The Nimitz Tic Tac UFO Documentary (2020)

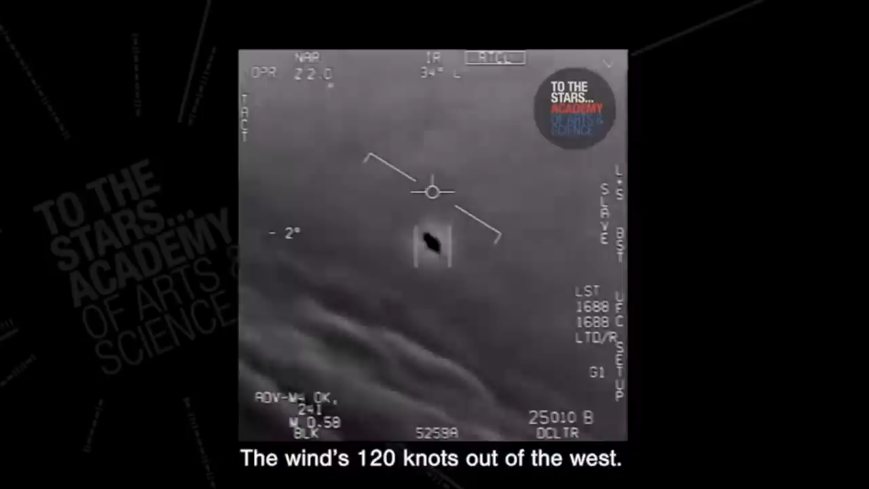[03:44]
Look at that thing, dude. Look at that thing. It's rotating.
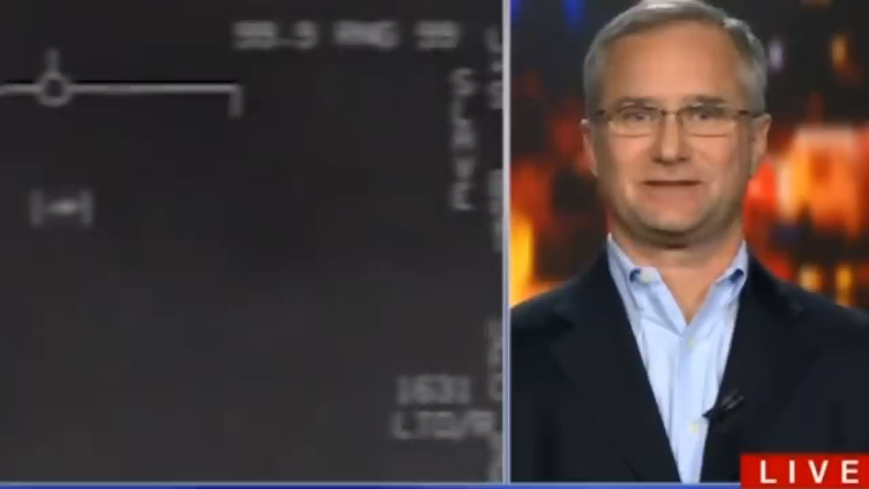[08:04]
It had no wings, so you think, okay, it's a helicopter. Well, there's no rotor wash in the water, there's no rotors,
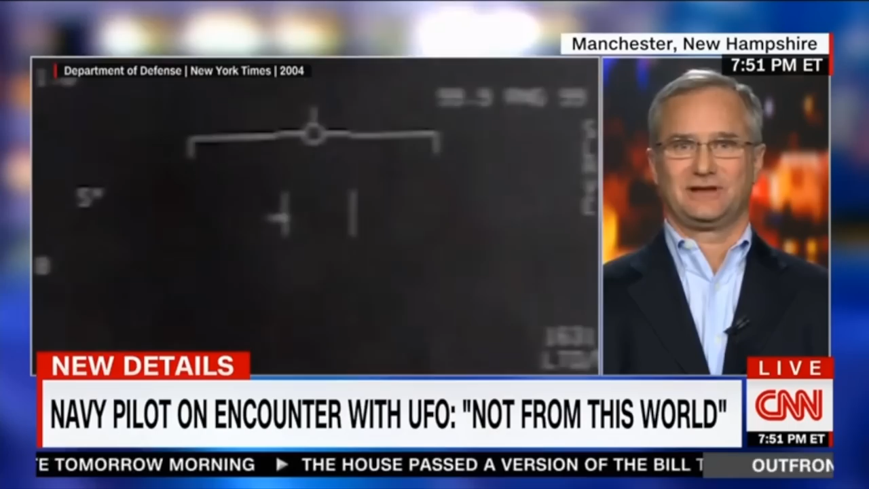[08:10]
and when helicopters move side to side, they kind of slow and then they pick up speed going the other way. This was extremely abrupt, like a ping pong ball bouncing off a wall. It would hit and go the other way and change directions at will. I mean, what the hell flies like that? And then the ability to hover over the water and then start a vertical climb from basically zero up towards about 12,000 feet and then accelerate in less than 2 seconds and disappear is something I had never seen in my life.
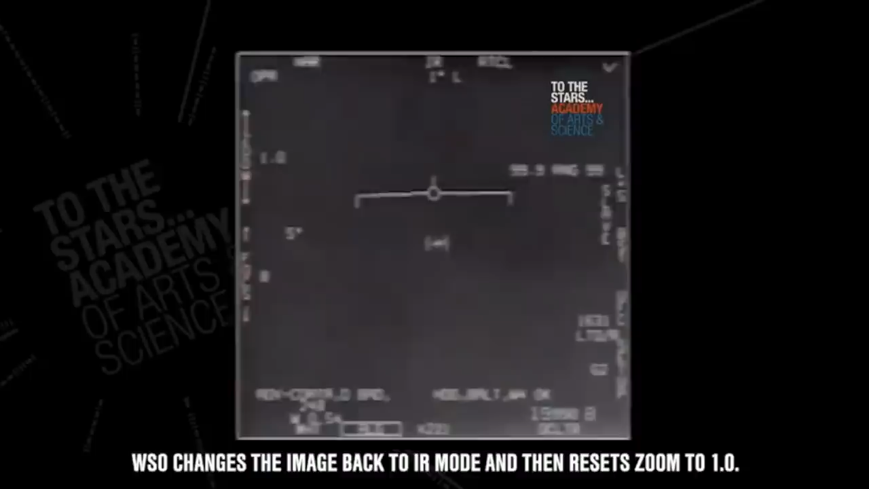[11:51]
And on that, we were able to actually see this video that was, you know, a much clearer, much longer video. I got to see the full unedited version of the tic-tac video.
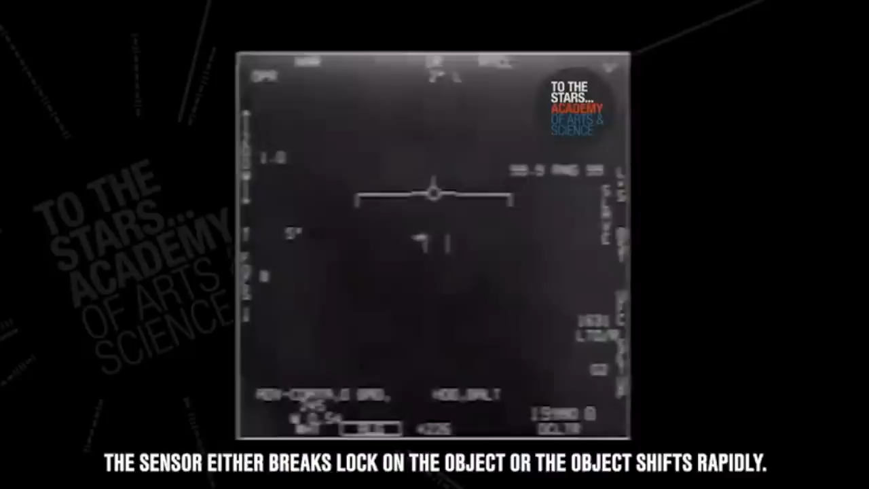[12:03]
The things that you missed that were kind of important is actually seeing it do like right turns in the frame, or seeing it actually move in the way, like as it would get closer to the object, watch it, you know, it might go out of frame, but then all of a sudden right before it goes out of frame, you see it take a right turn or a left turn where it was a right angle turn, you know, not just a veering turn.
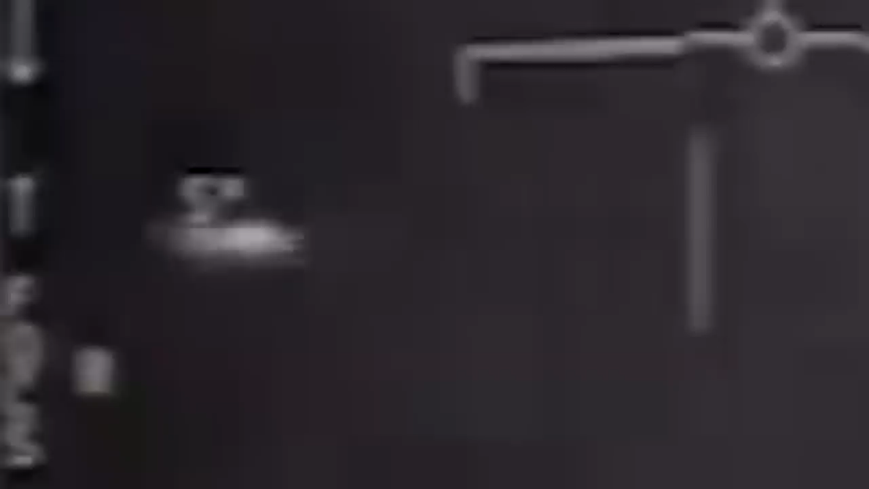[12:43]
It gives you a true feeling of exactly why these pilots felt compelled to come out and talk about it. To get something going that fast and stopping that fast and redirecting that fast, it would literally rip your guts out.
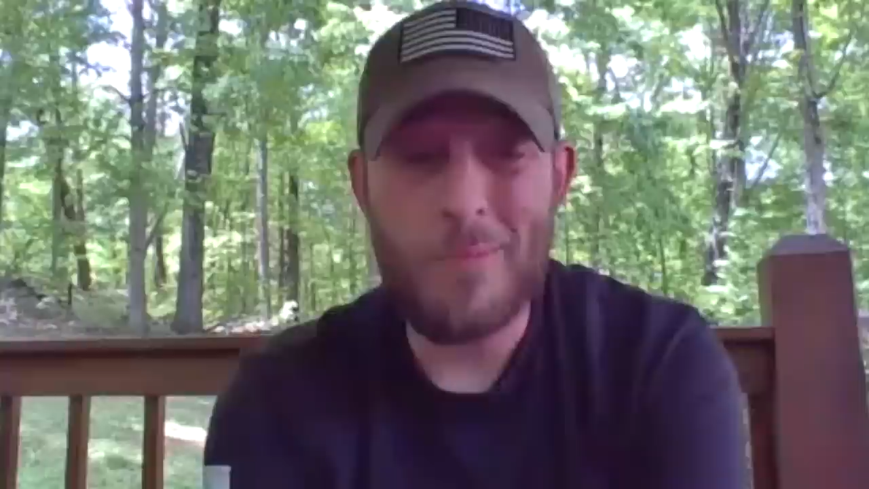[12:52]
It's moving that fast. You hear the voices of pilots talking about how excited they were to see this object, which was accelerating like nothing they'd ever seen before.
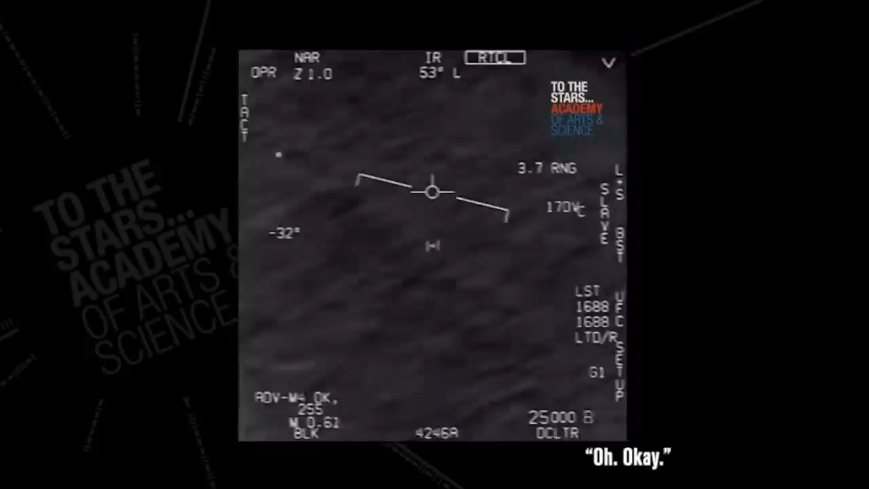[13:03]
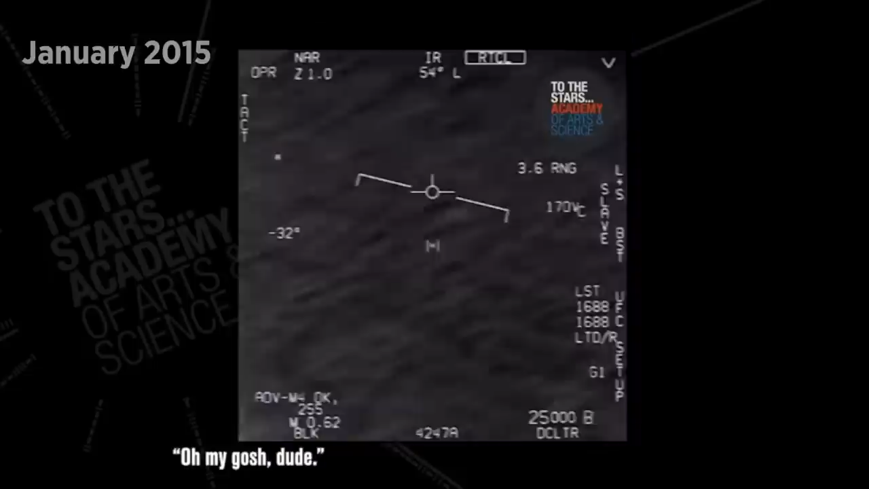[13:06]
Oh my gosh, dude. Wow. Look at the fly.
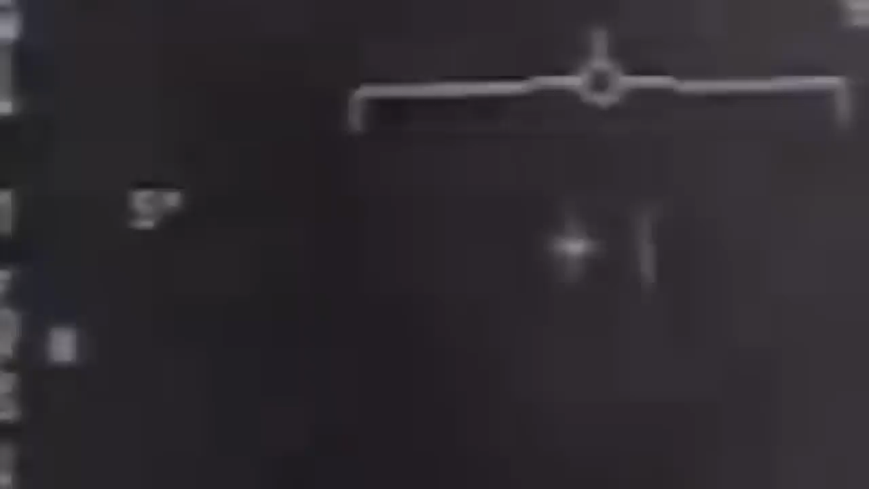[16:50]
And then just seeing a white light and then just seeing it just disappear and move to a different point in the horizon and do it in such a fast method and move in such a odd way.
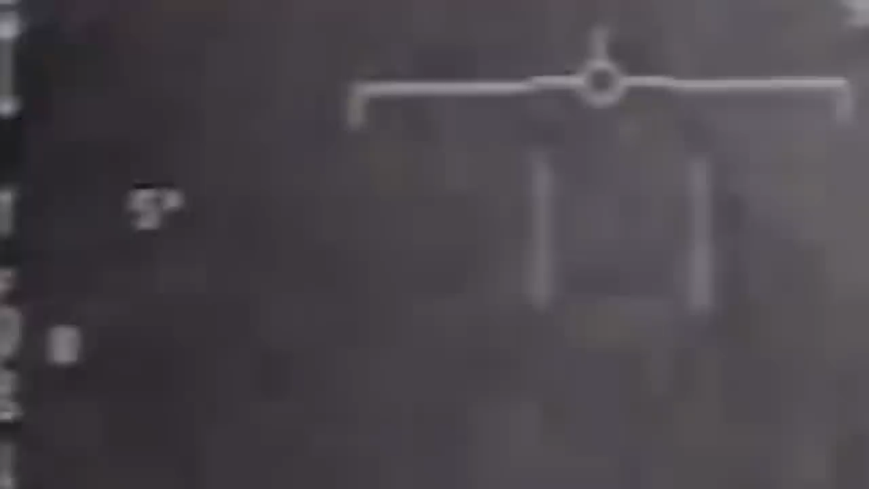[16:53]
It's odd how it moves, because it moves so fast that although your brain registers it moved,